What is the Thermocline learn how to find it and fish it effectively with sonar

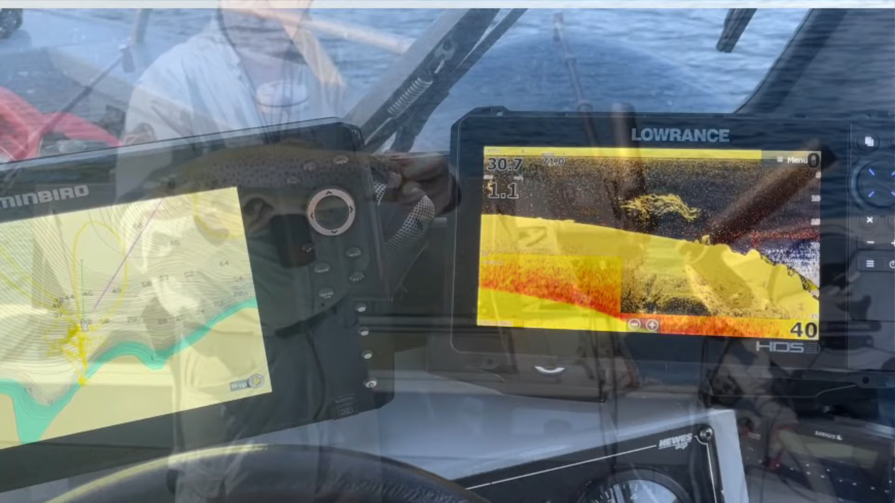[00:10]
We're going to try to find the thermocline, because that's an important feature that'll help you in targeting.
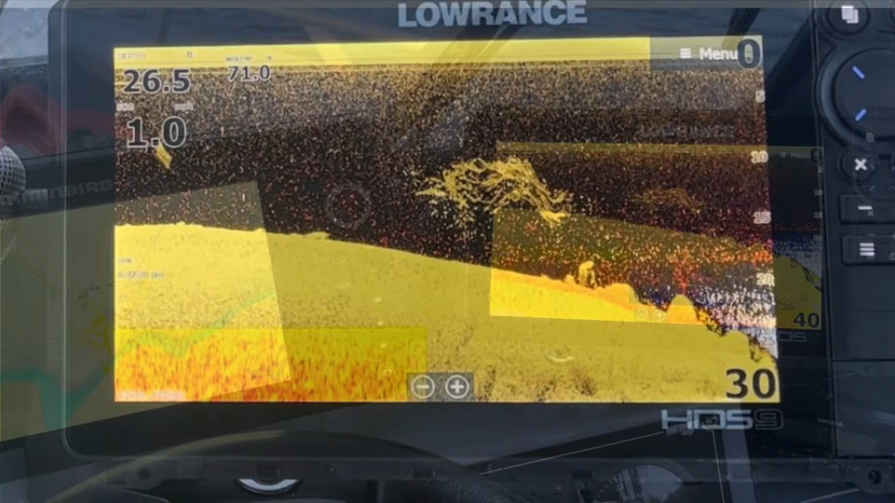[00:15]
Here you can see the bait up in the warmer water, and there's the thermocline down there. So how do we know exactly where that is?
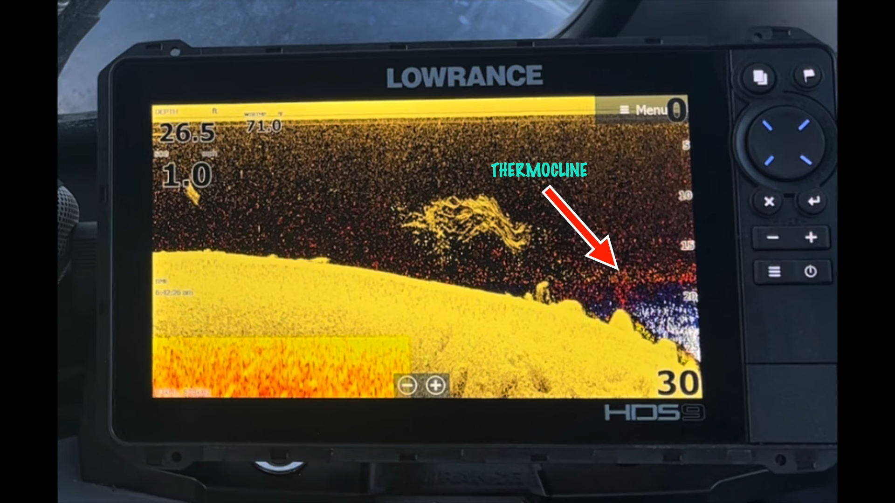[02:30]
And they're not going to want to be up in that 70 degree water for very long. So they're going to be right underneath the thermocline and then down into their comfort zones where they're sitting and digesting. And in this case, they were feeding on crawdads. So they weren't needing to get up into that warm water to feed.
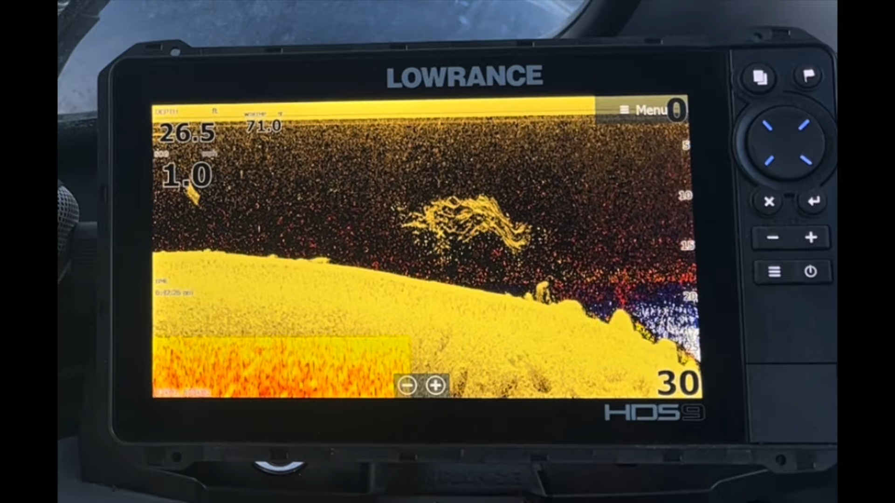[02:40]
Okay, so now you're going to watch the fish finder. If you see a fish arch that's below the thermocline, fairly good size, you know it's a game fish.
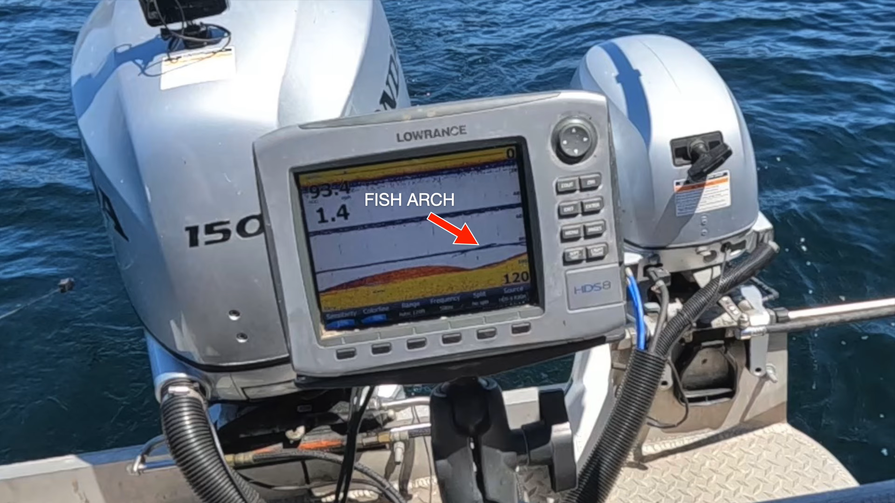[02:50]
And that's a target you want to move your bait towards, try to trigger a strike there.
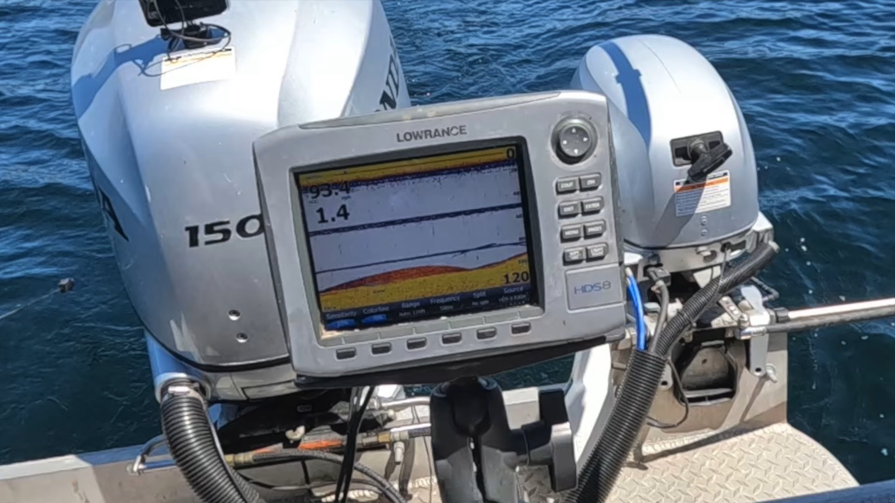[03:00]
The steady lines you see going horizontally across the screen are obviously the downrigger ball returns.
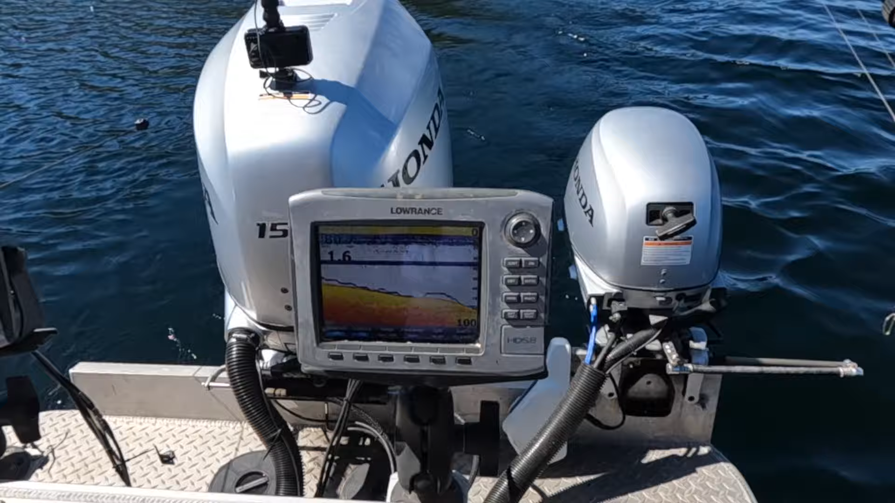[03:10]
There's a fish. Missed it. Why didn't I get that fish? Is that a fish arched like that? Yep, that was one. That's the one in front of it. No, that's my ball coming back up. So a lot of times this time of year, the fish will be tight on the bottom, especially the lake trout. Rounds 2 will do this. You've got to watch real carefully to see the arches or if there's not much separation from the bottom.
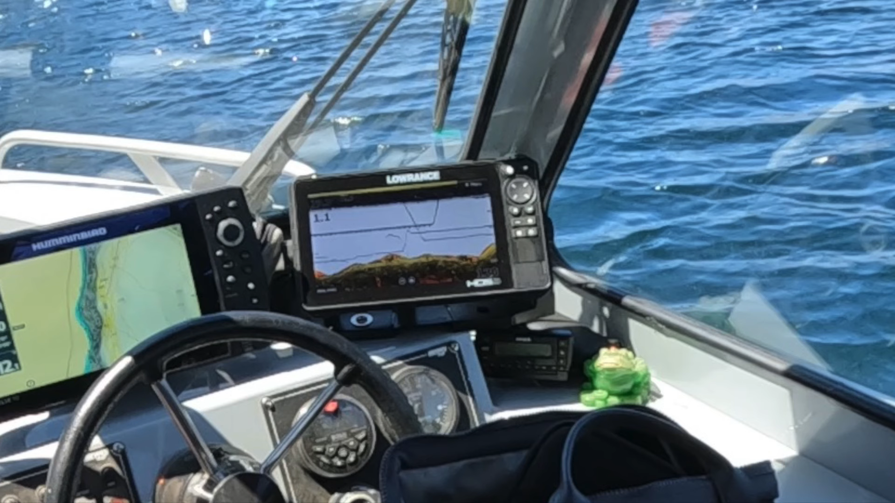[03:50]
Keep working those fish arches as you see them. Try to come up to them, come down to them, work the bottom if you're seeing them on the bottom. And eventually it will pay off.
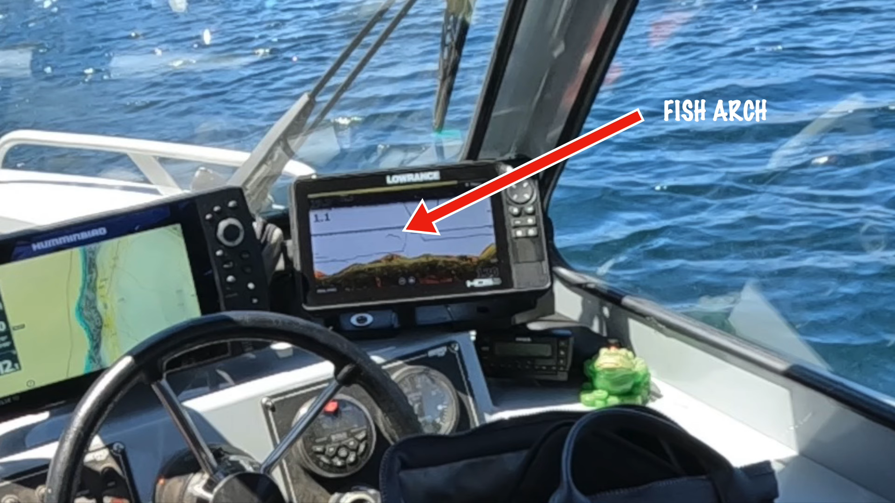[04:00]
They're kind of slow and cold this time of year because they're in the cold water and digesting, but be patient. So from watching the graph, you can see a few fish up and suspended and probably commuting up to feed or commuting down from feeding.